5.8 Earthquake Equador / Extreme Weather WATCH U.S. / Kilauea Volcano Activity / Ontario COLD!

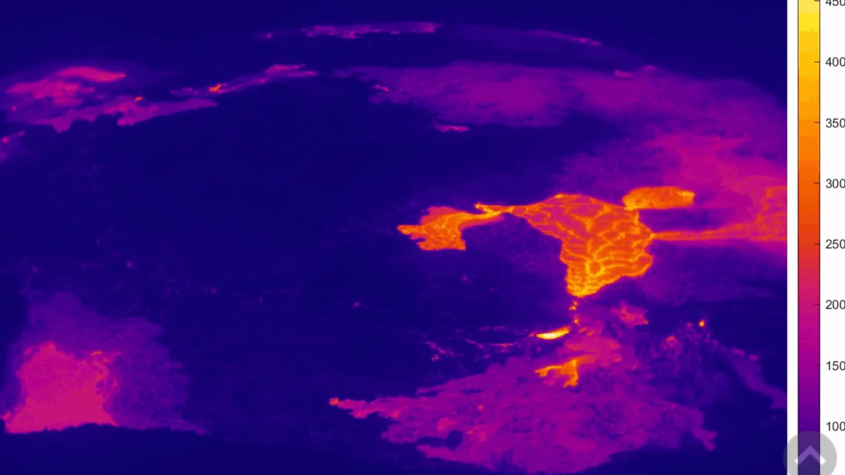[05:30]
of kilauea volcano this is the last 24 hours of imagery as it did flood over the cooled surface of the summit and is squeezing and spewing out through the holes